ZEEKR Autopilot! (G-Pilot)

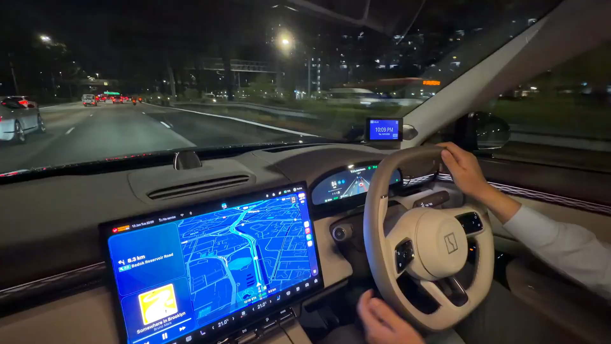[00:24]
So let's say I go to right turn signal and you can see that the car is doing the lane change automatically, not me, and I turn off the turn signal when I'm done. My legs on the accelerator, my hands can be away from the wheels temporarily and the car is driving very confidently and competently along the highway here in Singapore, even at night.